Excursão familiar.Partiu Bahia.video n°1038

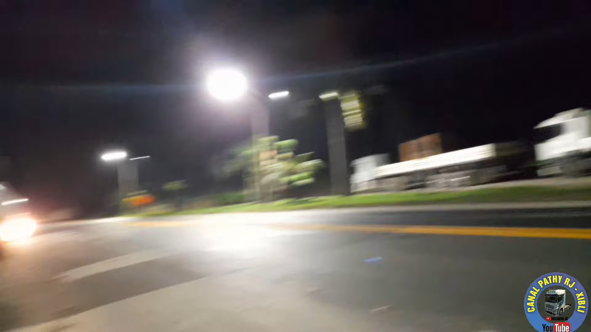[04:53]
Ali também, ó, caminhões. Vou dar só mais um pouquinho pra cá. Esse é o point.